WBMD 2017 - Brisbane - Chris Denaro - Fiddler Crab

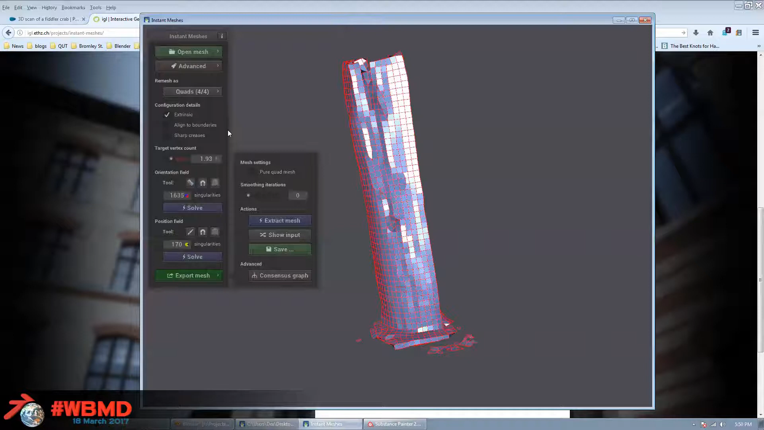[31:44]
really go in and spend a lot of time in blender to sort of tweak it out. So you can see we're losing all the detail now.
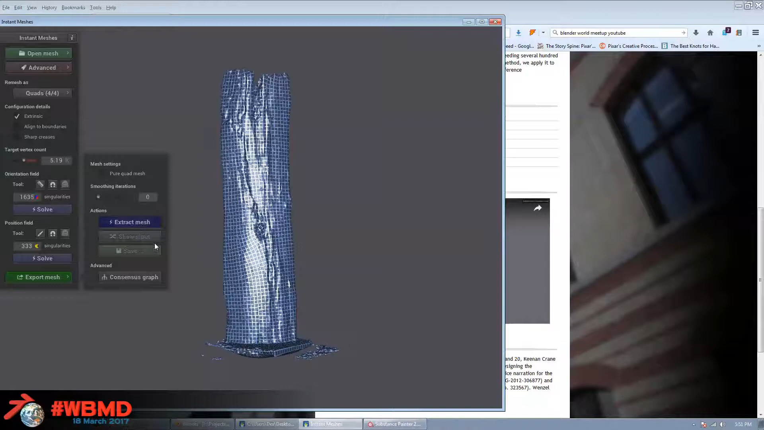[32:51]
And save it as, yeah, PLY or OBJ. So yeah, beautiful, beautiful, beautiful. And it's just really simple.